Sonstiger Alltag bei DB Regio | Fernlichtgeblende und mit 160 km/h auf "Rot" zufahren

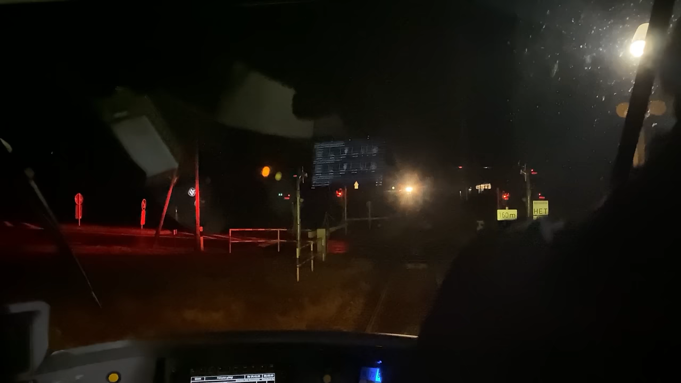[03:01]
Ja, eure Frau in einem permanent mit Fernlicht durch die Gegend.
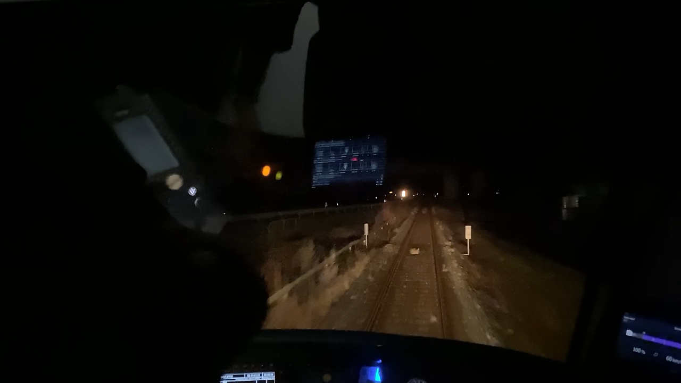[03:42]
Na? Dann weiß sie ja von Sascha seinen Videos. Uns geht es genauso. Die Leute fahren parallel zu einer Strecke, zu einer Eisenbahnstrecke wie hier.
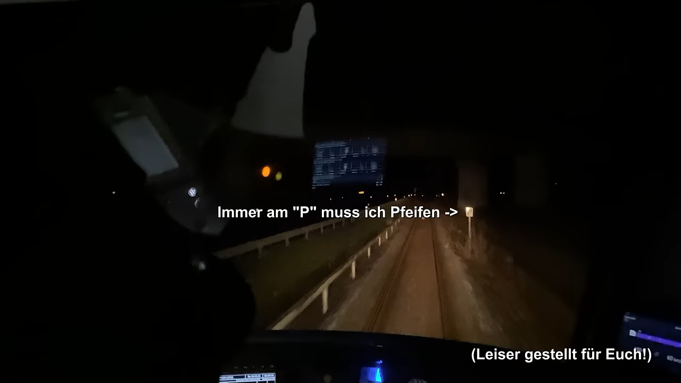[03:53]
Ja, und fahren mit Fernlicht und kapieren nicht, dass der Zug, also dass wir genauso geblendet werden. Das geht einem so auf die Nerven. Immer wenn es dunkel ist, permanent dieses Geblende.